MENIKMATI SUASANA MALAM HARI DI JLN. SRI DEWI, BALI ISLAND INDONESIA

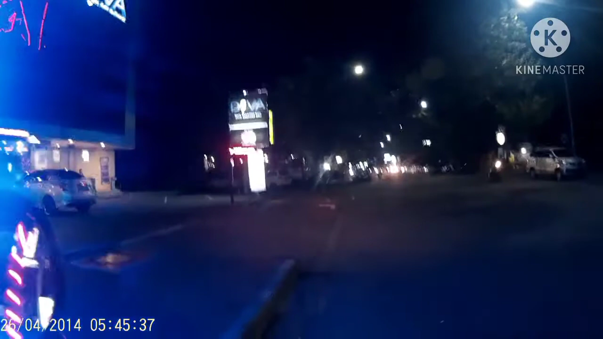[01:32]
Untuk fasilitas di sini ya ada karaoke, ada restoran, kafe, bar, ya ada untuk bar, harus mode, harus jalan dunia seperti itu. Kita sana ini hanya ada fasilitas kafe angkringan.